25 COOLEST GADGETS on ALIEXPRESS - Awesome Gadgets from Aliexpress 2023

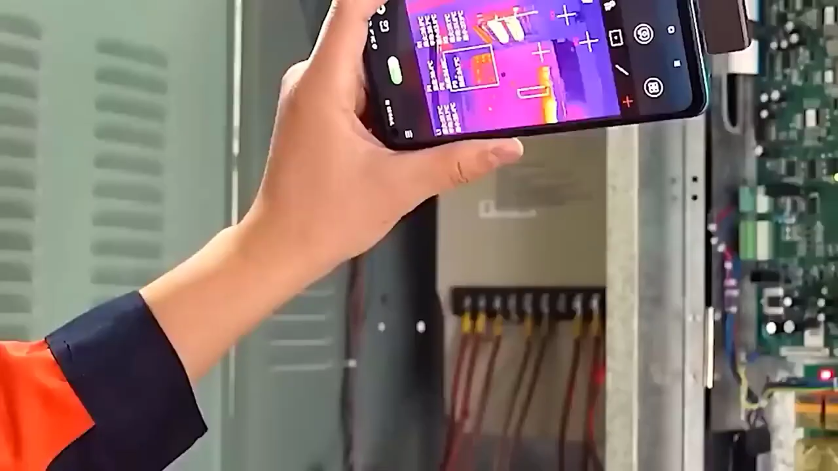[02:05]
as well as buttons responsible for recording video,
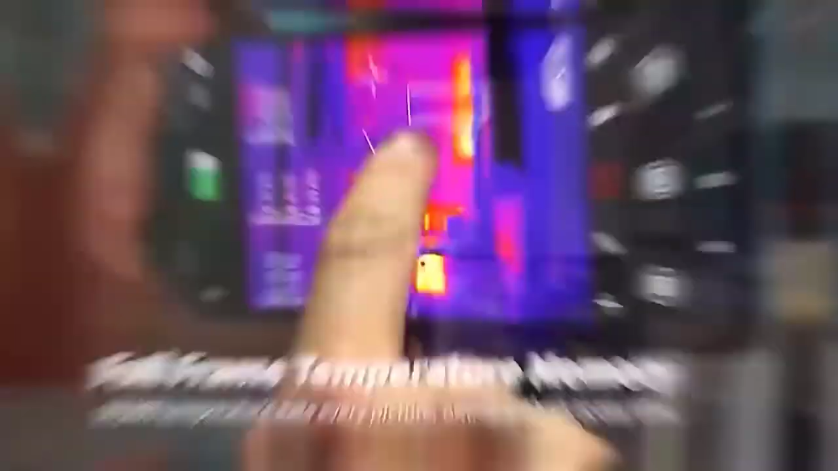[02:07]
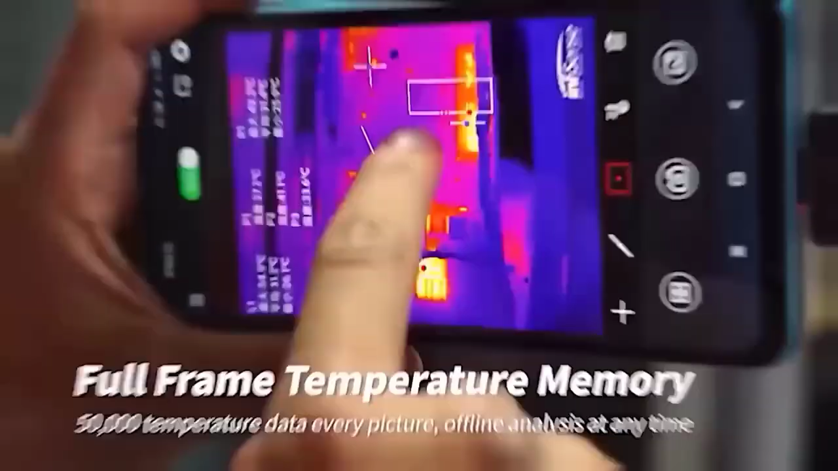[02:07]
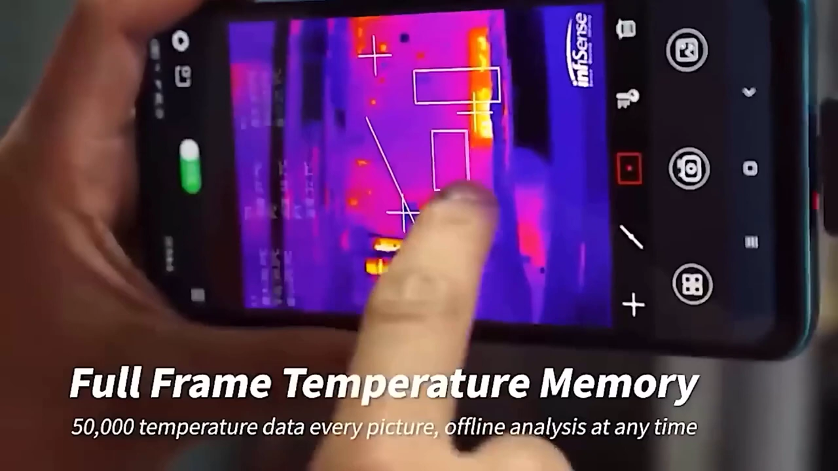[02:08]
opening the gallery pallet selection and other actions.
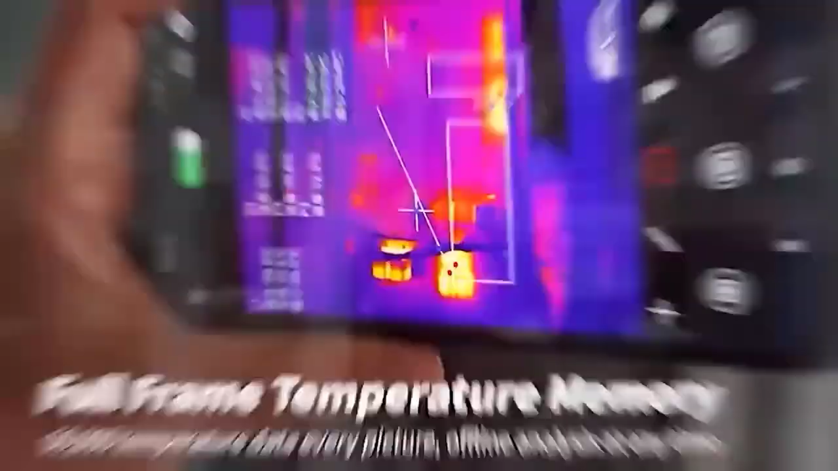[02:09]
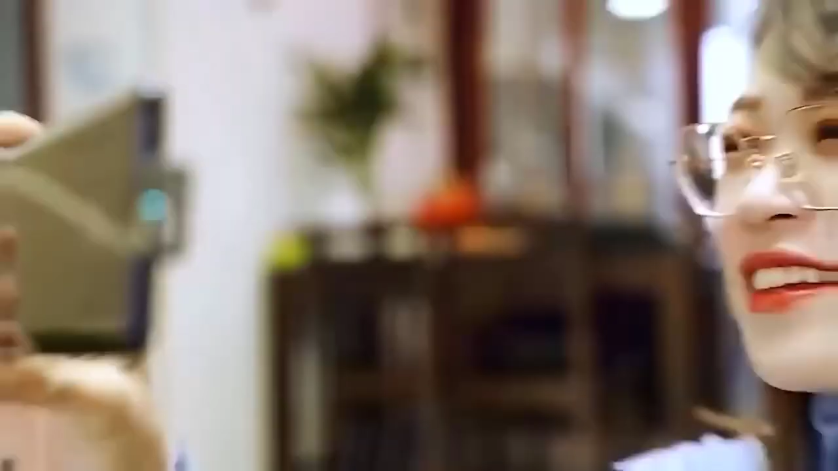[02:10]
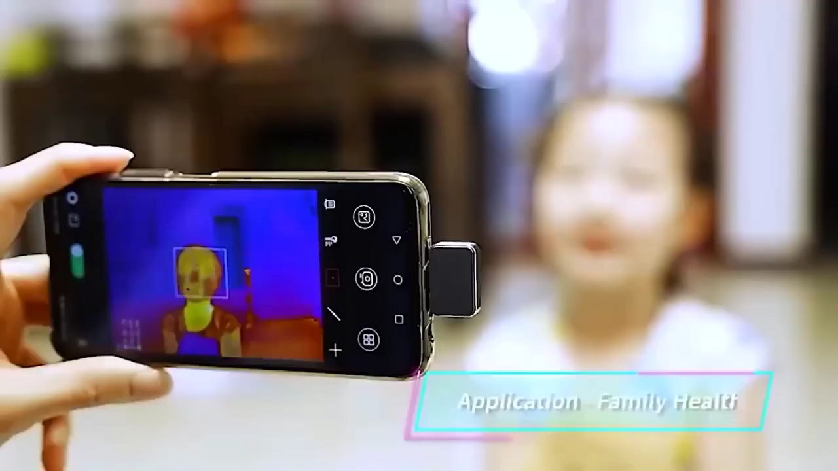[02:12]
In addition to a choice of two modes give an easy and pro,